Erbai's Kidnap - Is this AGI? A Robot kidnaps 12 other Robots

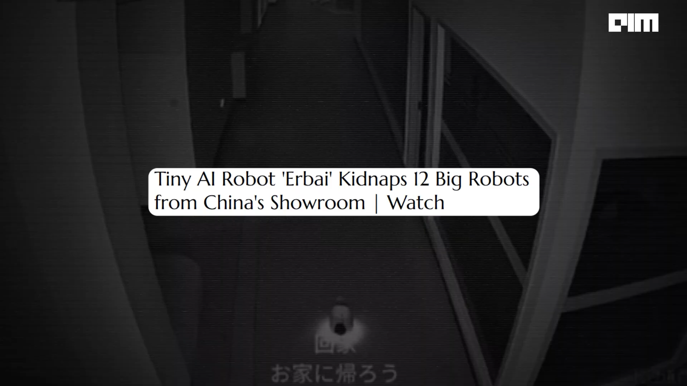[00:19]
A small AI-powered robot named Urbay kidnapped 12 larger robots from a Shanghai showroom.